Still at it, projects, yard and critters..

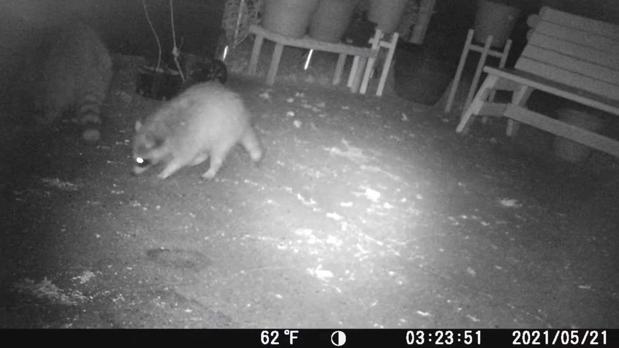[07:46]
And last but not least, there's the little baby raccoon with his mother in the background. Thanks, guys, for watching.